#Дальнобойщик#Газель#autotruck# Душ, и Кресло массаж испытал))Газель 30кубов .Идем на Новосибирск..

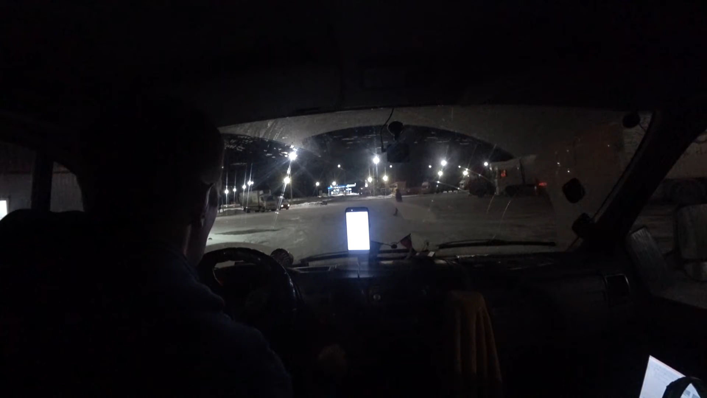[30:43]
Здесь фуры стоят, двадцатки, охранник, как обычно. А здесь вот стоят такие небольшие машинёшки. Сейчас здесь встанем. Нам надо-то минут на 40, может.